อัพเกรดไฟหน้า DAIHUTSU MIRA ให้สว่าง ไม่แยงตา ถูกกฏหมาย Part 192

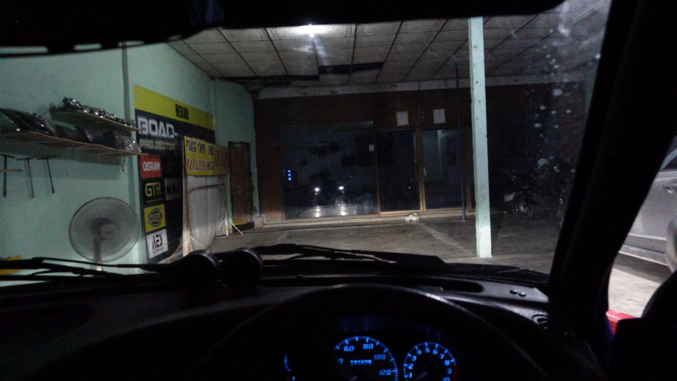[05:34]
ปริเวณะพนักพริงเลยระยะ数ีกับระยะใส่ตาเวลาแนบคับรถวันนี้เป็นไฟตั่บสูงครับต่ำๆ สูงๆ เลยได้มันไปต่ำไม่ยumeตา สูงย LY, สว่างไกลราวาจ